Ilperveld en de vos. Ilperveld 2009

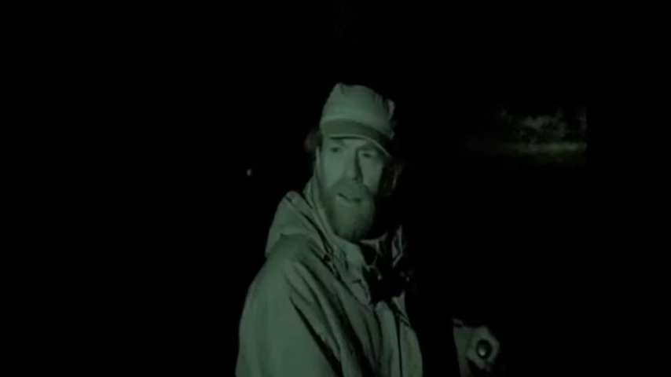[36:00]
Het is nu tegen drieën, kwart voor drie. We gaan eens kijken of er wat in de strikken zit. Ik doe het.
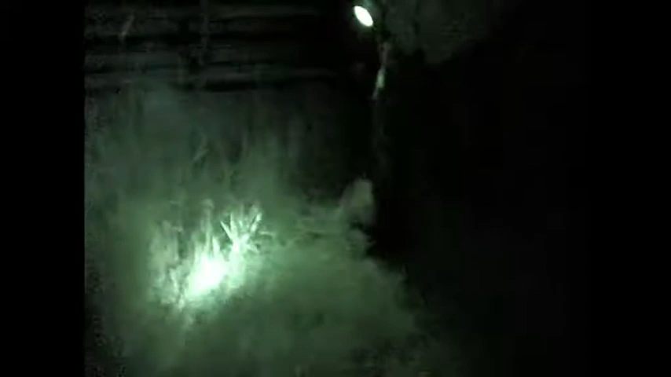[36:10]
Het is geen vos. Hij heeft geen mooie staart. Rustig maar, rustig maar. Rustig maar. Strik af.
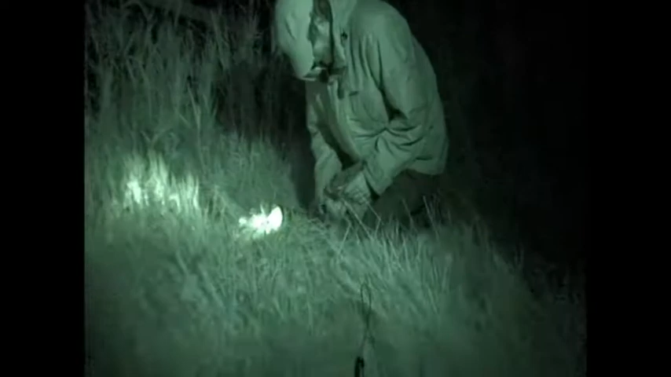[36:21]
Zo. Laat ik hem los hoor, hier.
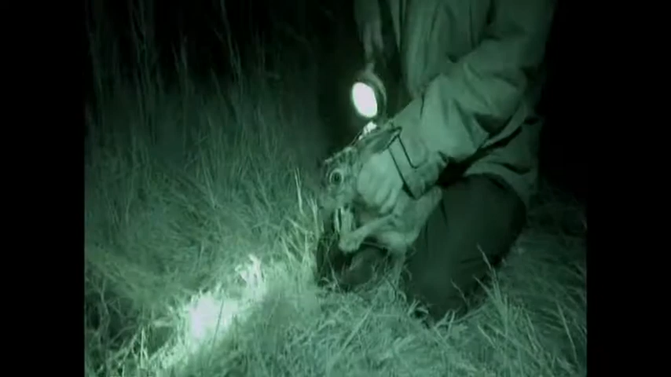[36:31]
Kunnen ze mooi gillen, die hazen.
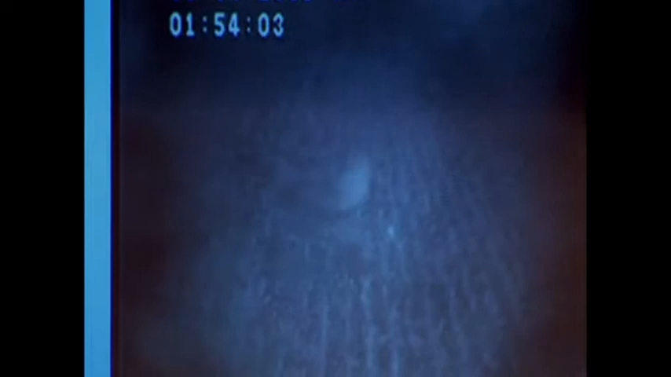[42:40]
En er verschijnt er nog een keer een steenmarter bij het nest.
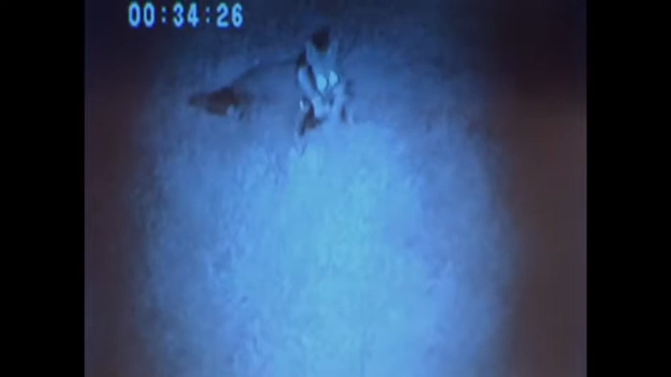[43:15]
En pak dus broedvogel in dit geval.
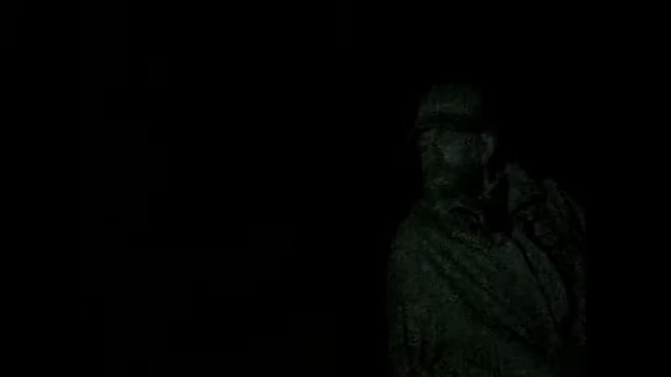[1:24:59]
Het is nu tegen 3, 2:15.
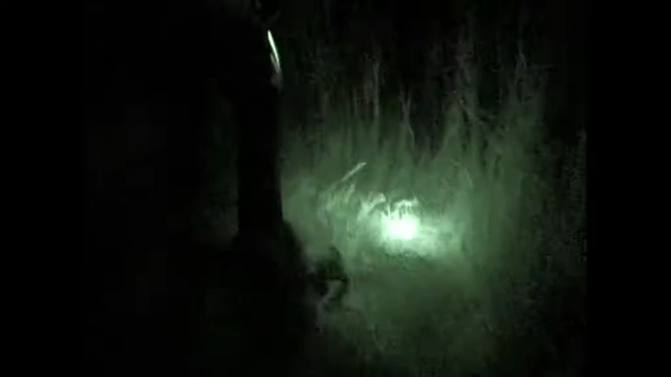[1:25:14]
We gaan eens kijken of er wat in de strikken zit. Ik doe niks. Het is geen vos. Hij heeft geen mooie staart. Rustig maar, rustig maar. Rustig maar. Strik houden. Zo. Dan laat ik hem los hoor. Hier.
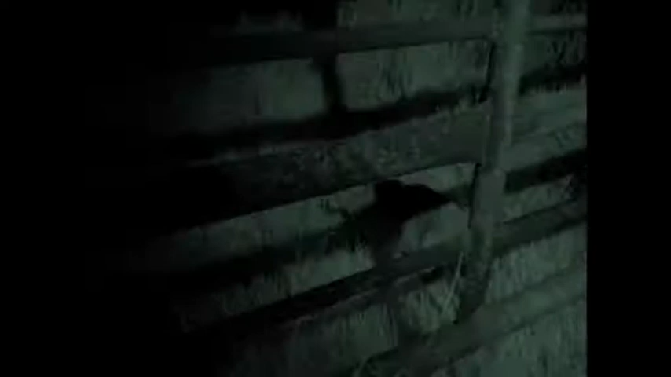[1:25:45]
Kunnen ze mooi gillen, die hazen? Geen vos.
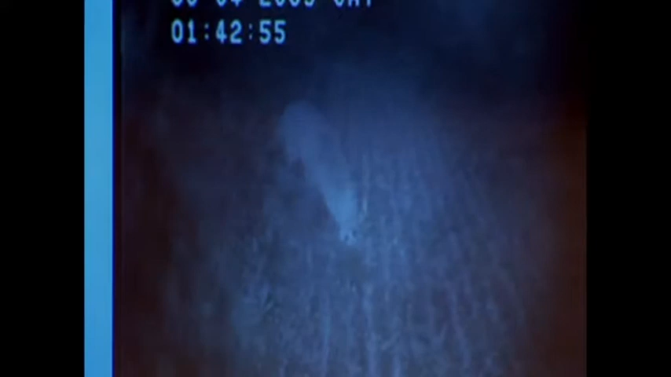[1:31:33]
Heeft één ei heeft hij het nest opgegeten, dat doen ze dus eigenlijk haast nooit.